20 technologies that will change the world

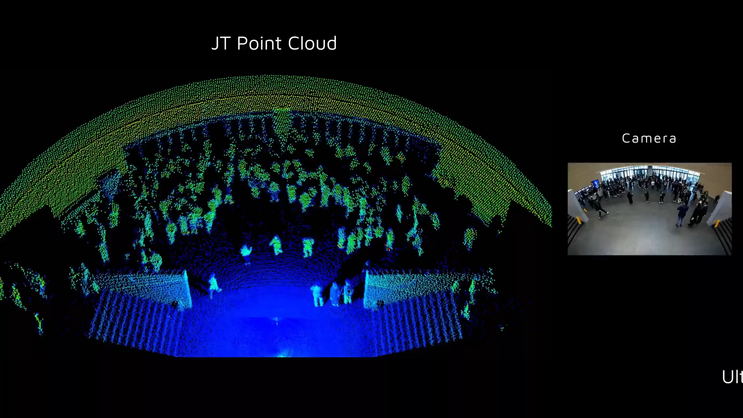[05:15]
3d jt 128 lidar redefines spatial
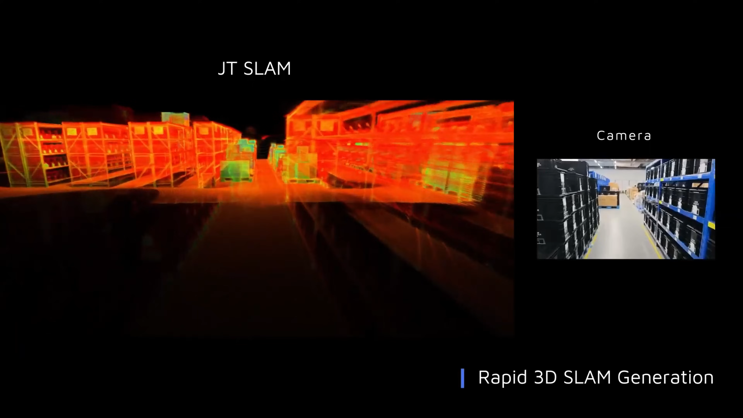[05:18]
perception and obstacle
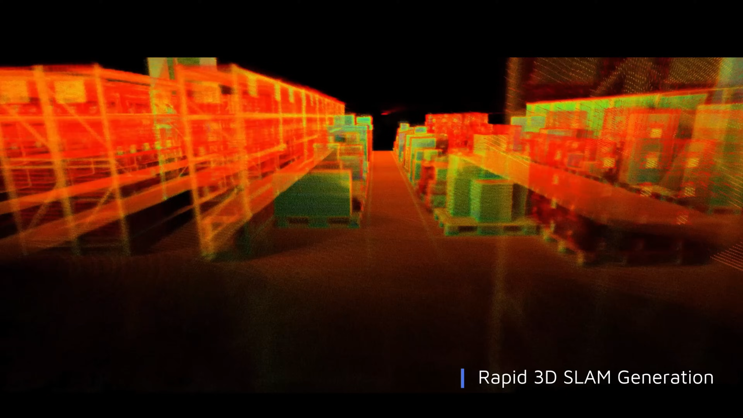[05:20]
detection setting a new standard in 3d sensing technology